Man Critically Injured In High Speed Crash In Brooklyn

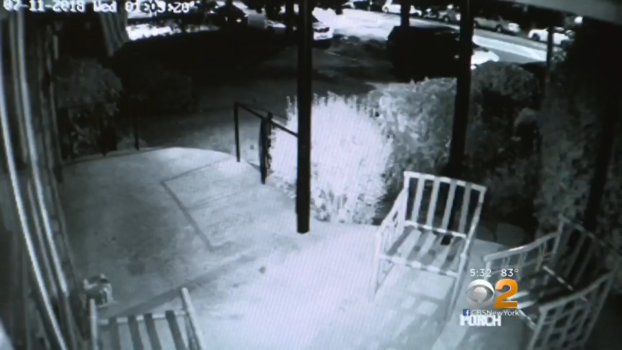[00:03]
Home security camera here captured the crash in Sheep's Head Bay overnight. Police say a car lost control on Ocean Avenue, crashing into four parked vehicles.